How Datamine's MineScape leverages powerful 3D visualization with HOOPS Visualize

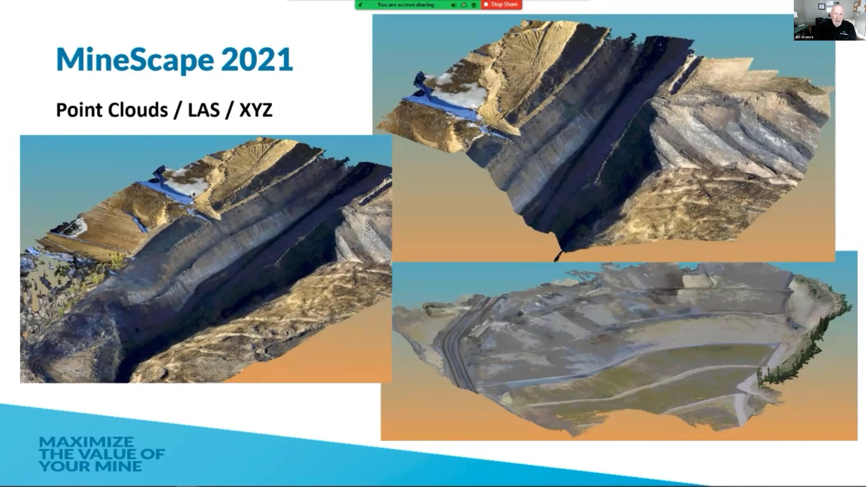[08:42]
And this is an absolute must in today's world. It's all about bringing in big data. This is an example of a client data. They wanted to see if they could bring this into Mindscape. And this one just happens to only be 146 million points that we can load up.
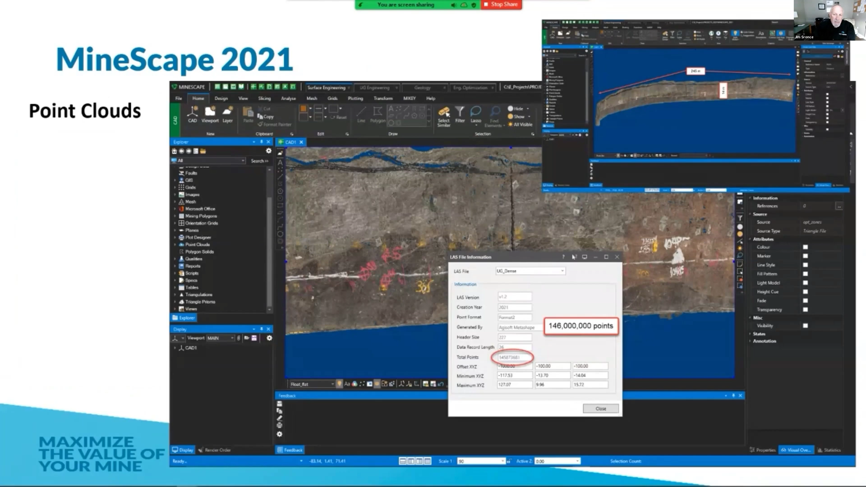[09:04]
Now, I don't know how many people want to do that, but we test it, and sure enough, it works. This is just another view of a project area where we're doing a pit optimization, trying to determine where the pit limits are.